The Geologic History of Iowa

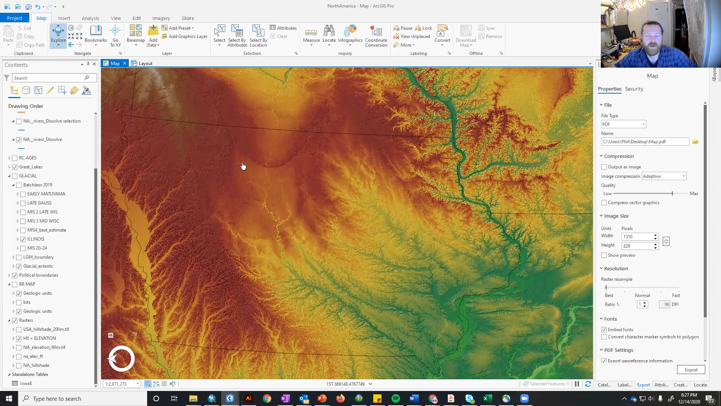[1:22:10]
I don't have a picture of it myself. It's like kind of underwhelming because the scale can't be captured by a camera. But what I can do is show you here on the
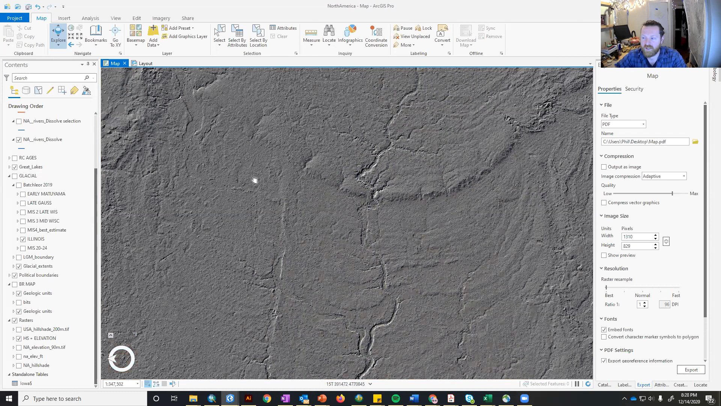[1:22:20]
ArcGIS. So this is like my main tool that I use. And so if we, actually, let me open up another one if I can.
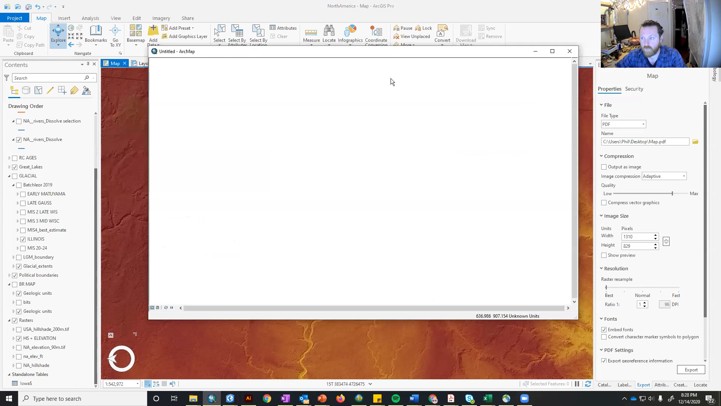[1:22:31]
But basically the elevation is pretty stark in this area. So it's really flat because it's a new surface, but that Algona moraine sat around for a while.
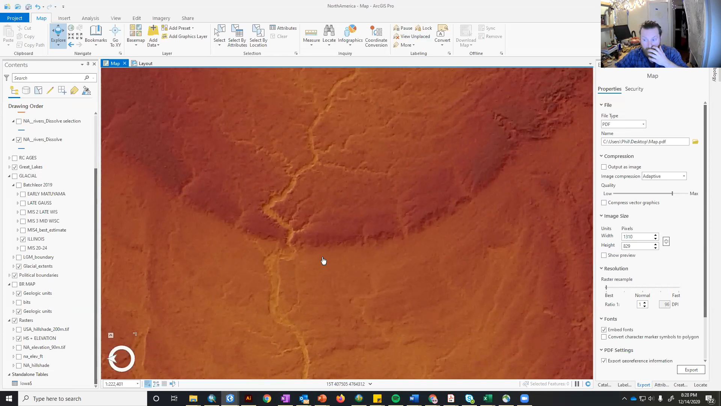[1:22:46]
Actually, let me open up another one and I can just read the elevation values from it.
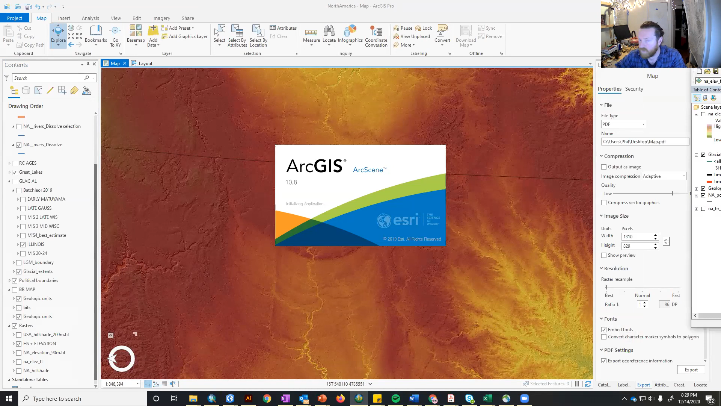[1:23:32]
I'll fire it up in 3D so you can see the elevation differences in that way. If that works for everyone.
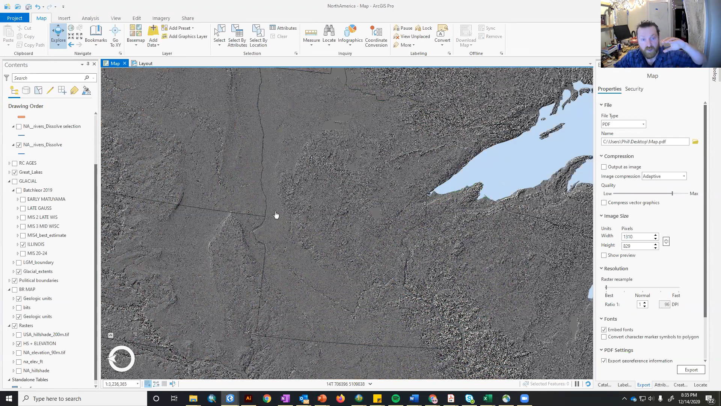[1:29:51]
So it was very quick, very, very, and it retreated rapidly too. And it was thin, but ice that came in from Superior and areas to the north was much thicker. And so when that ice sheet destabilized, it left giant chunks of ice that formed lakes.